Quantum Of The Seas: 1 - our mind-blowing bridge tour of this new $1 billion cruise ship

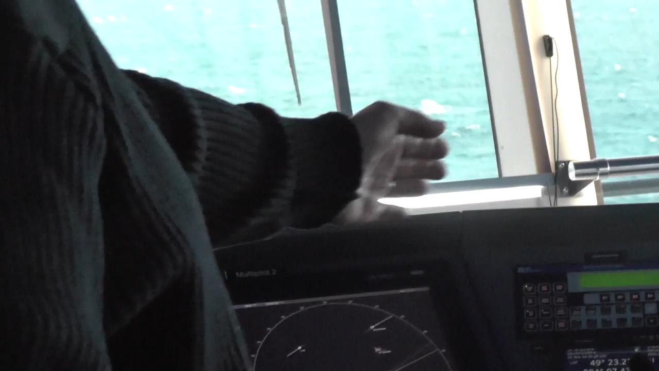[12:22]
So we just, the system follows the route that we program and built into the system.
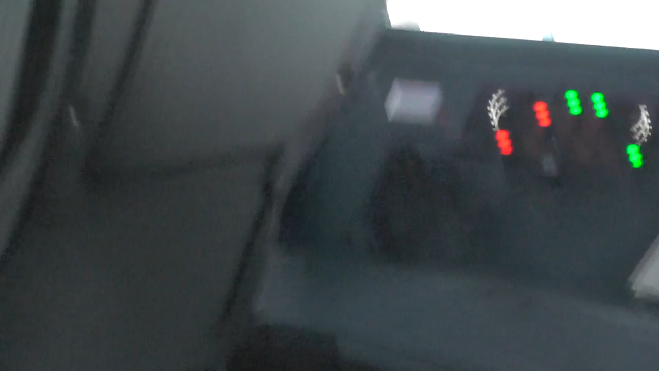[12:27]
And we have radar to tell us information about traffic around us.
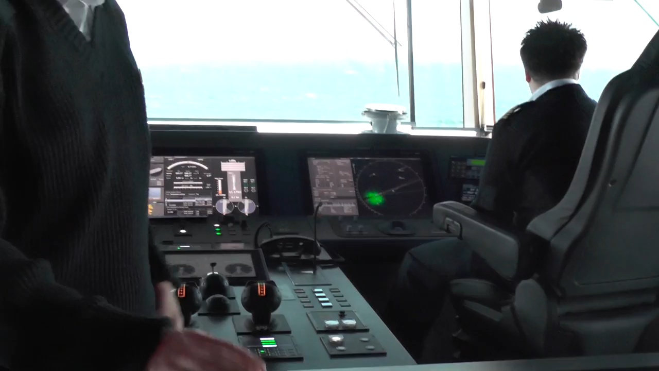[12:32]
So using all this different information together, we safely navigate. Is this a spare console or is this used? Yes, this is additional console monitoring station.
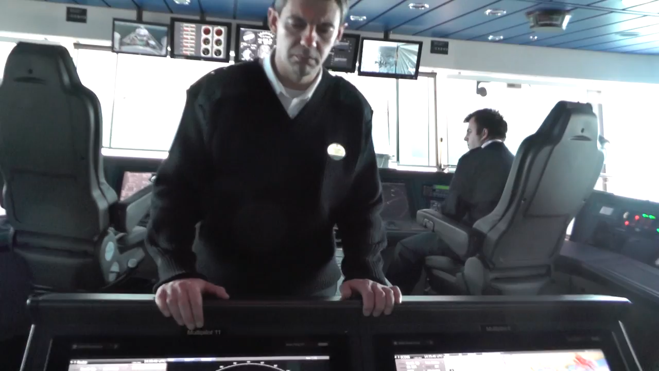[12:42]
Right. From here we don't drive, but we monitor. We have radar and active charge.
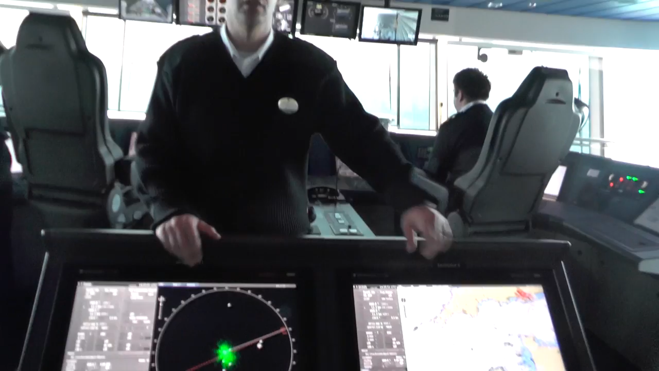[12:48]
Same over there, and also in the back. Maybe a little bit. And also here.